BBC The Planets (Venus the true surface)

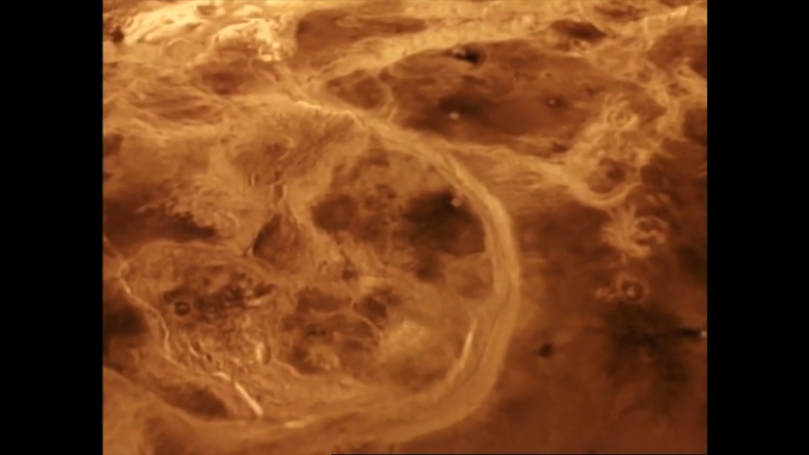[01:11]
There were these huge circular features and by huge I mean about 250 300 kilometers across they were encircled by ridges they were high they were sort of mountainous and they tended to have volcanoes all over the surfaces of them and we just said what are these features how could they have formed we've never seen anything like them. The 3d images revealed giant blisters that had oozed lava from every crack and the surface of Venus seemed to be cut with channels.
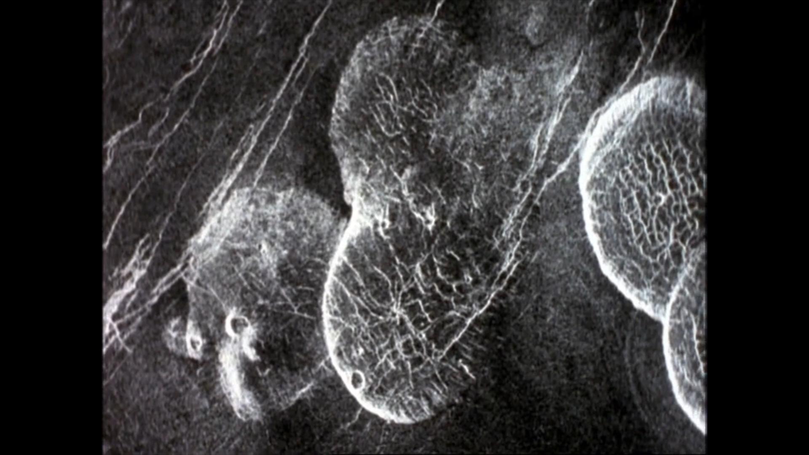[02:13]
and very flat tops and it literally looks like somebody threw a bunch of pancakes out onto the surface of the planet.
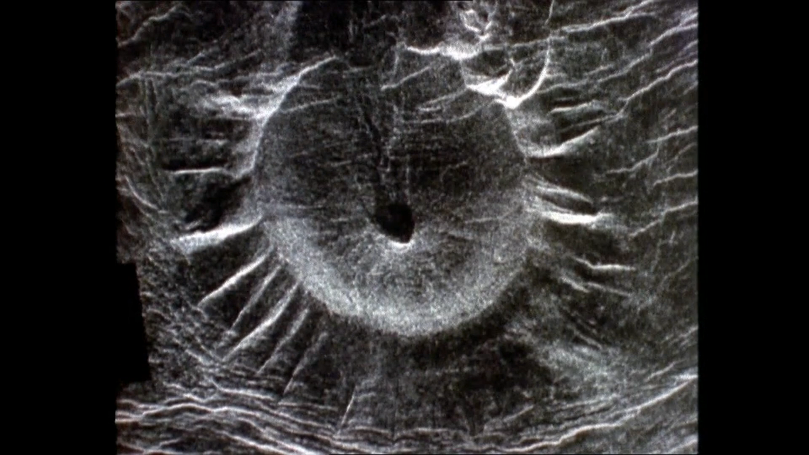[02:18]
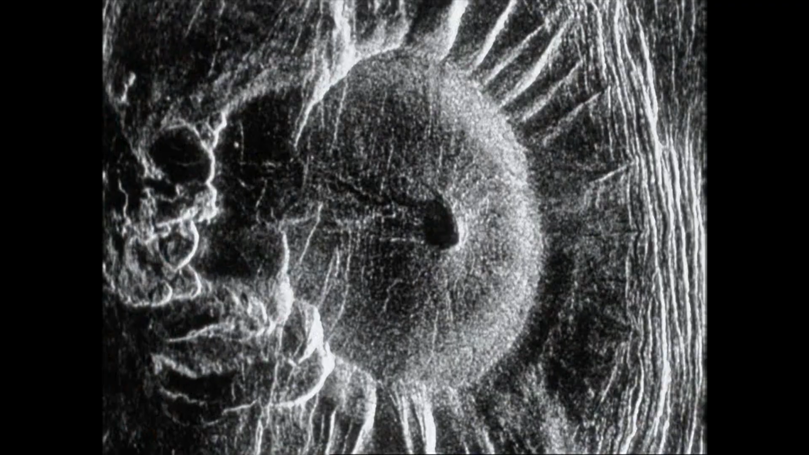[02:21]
There were other kinds of volcanoes that looked like little squashed bugs like ticks.